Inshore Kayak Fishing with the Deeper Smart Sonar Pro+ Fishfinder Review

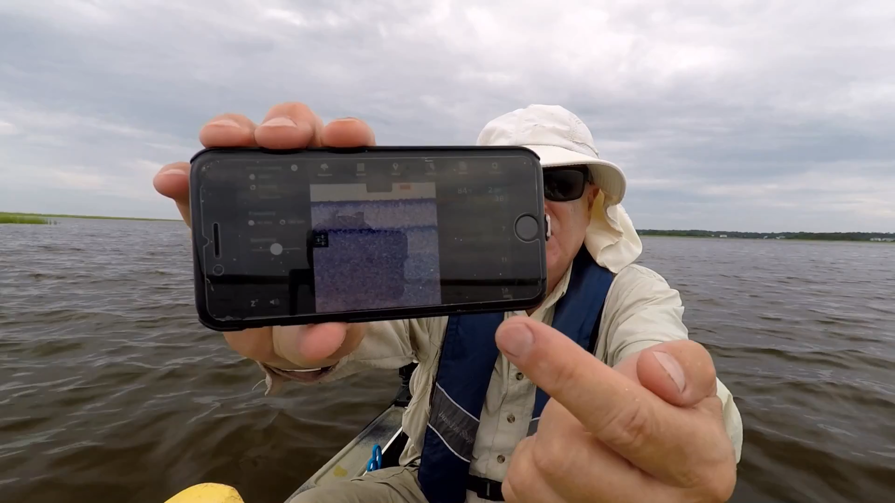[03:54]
You can see the Classic scrolling on that side and it's very dark and hard to see. And this is a cloudy day without a lot of bright sun. If I switch that to the daytime mode by using the screen color mode selection,
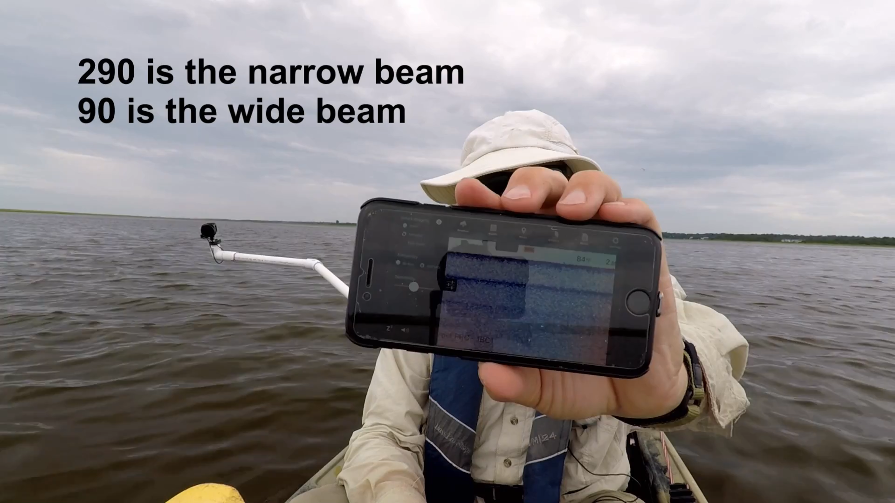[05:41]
my Deeper is behaving just fine and it's reading 2.8 feet of depth. If I were to switch it to the 90 frequency, it now gives me the too shallow or too deep error message.